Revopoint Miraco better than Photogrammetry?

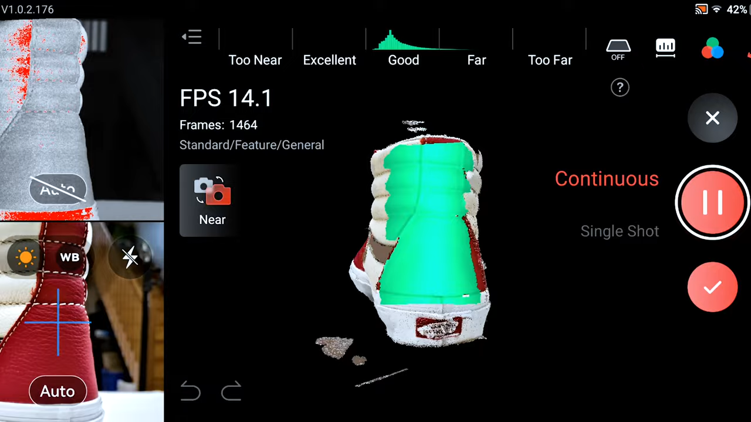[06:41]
Another cool thing as you're scanning, you can pause and start back up again.